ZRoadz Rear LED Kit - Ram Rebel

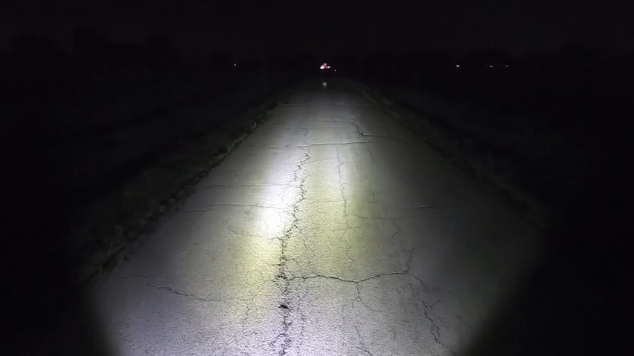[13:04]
but that chair is that little dot right there. That's 30 yards. So that is plenty as far as backup lights. So off, on. These things turn night into day. This is insane. These are super bright. And like I said, I barely have them cocked out to the side. You can kind of see. So from the back of the truck, the spread's pretty tame.